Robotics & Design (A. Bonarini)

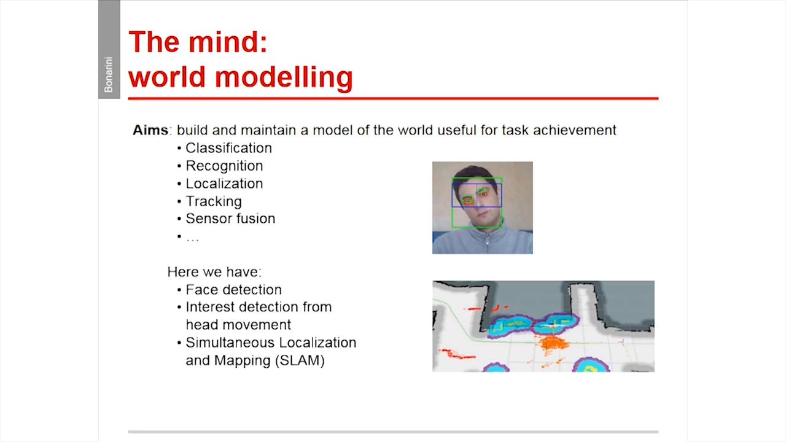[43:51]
or here we have something for localizing the robot the robot has a map and you see here in this in this here ha ha ha here